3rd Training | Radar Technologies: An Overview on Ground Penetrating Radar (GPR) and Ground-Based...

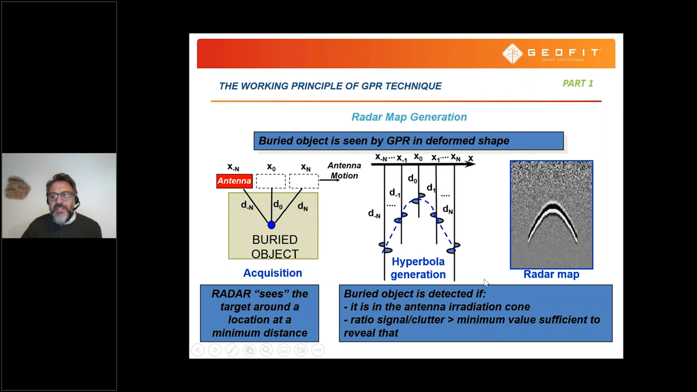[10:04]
that includes space along the x direction and time or depth in z direction. The result would be a rather map like this one, that is the combination of very many of these wavelengths, like this,
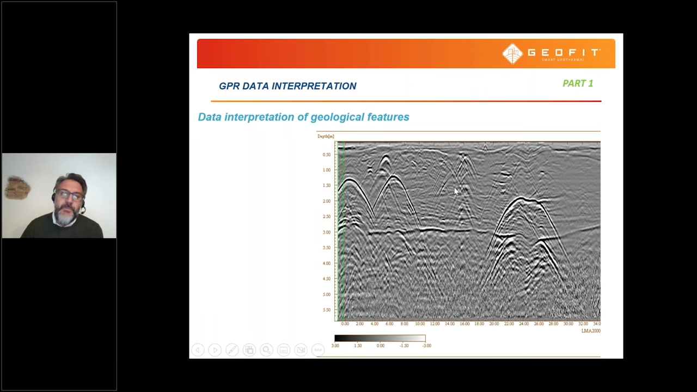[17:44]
let's say, this description of geometrical features of the soil of the subsoils that can be interpreted, interpreted versus other information that the user might have. Another type of application of the georadar is the characterization of the railway ballast,
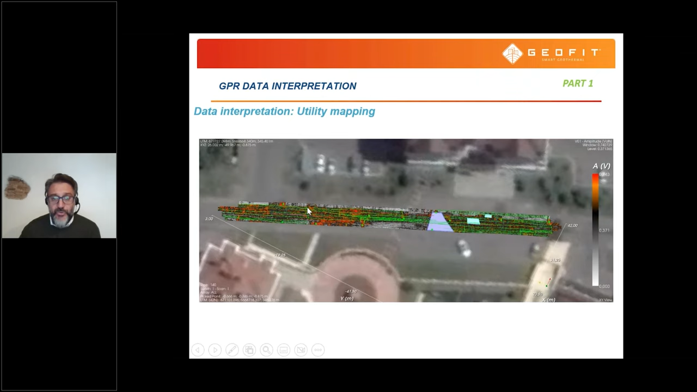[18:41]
This is instead the typical application for utility mapping of a large area.
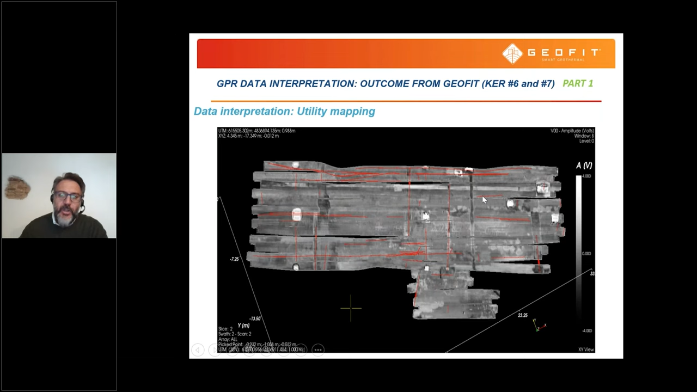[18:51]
And this concludes essentially the first part of my talk with the, this deep learning algorithm we are working on for the automatic detection of,